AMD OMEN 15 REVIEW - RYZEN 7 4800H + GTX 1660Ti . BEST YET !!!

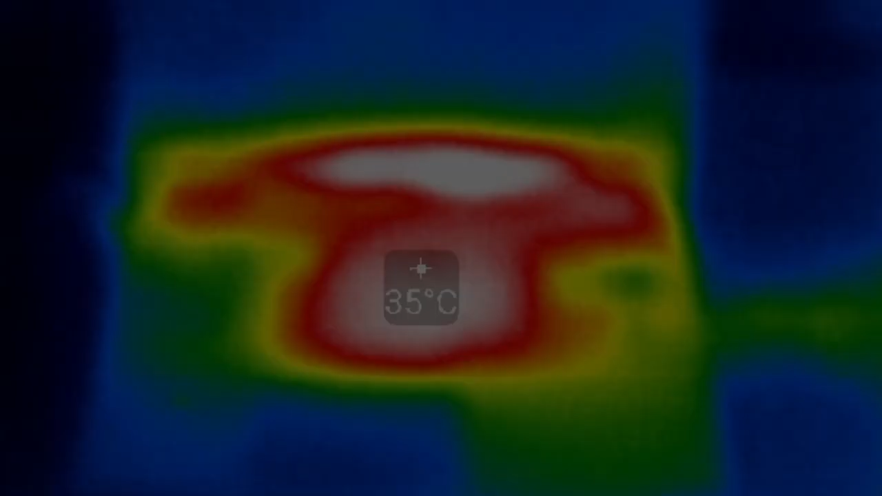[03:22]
On screen: spot 35°C
And indeed, the fans seem to do a good job in keeping the chassis cool with the warmest part of the keyboard being only 34 degrees.
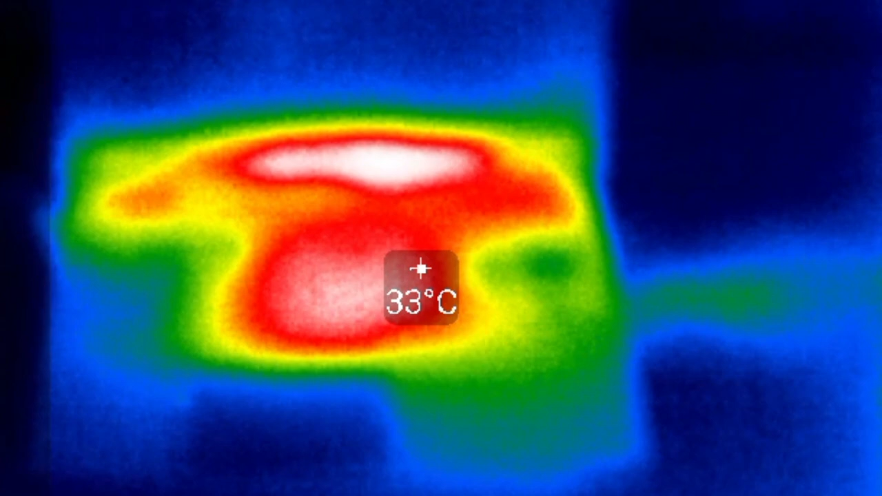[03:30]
On screen: spot 33°C
Now, no cool air is brought in through the keyboard itself but there is an air intake above the keyboard.
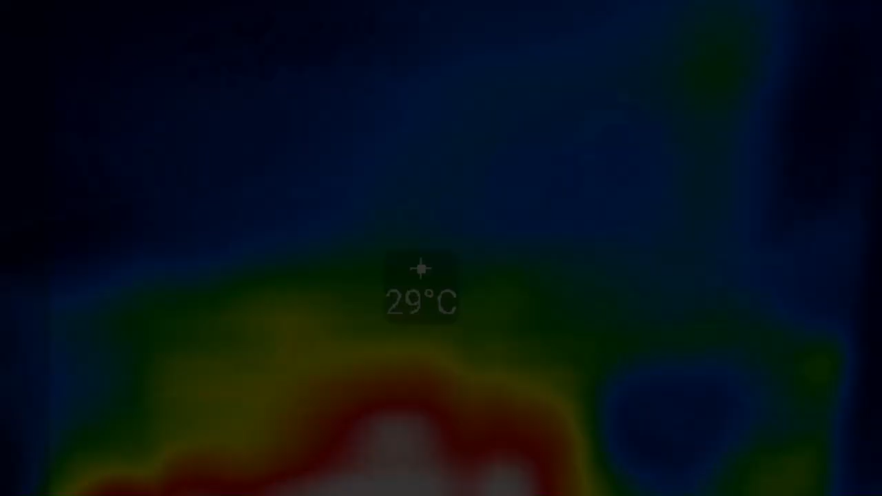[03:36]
On screen: spot 29°C
Underneath, it is pretty cool as well.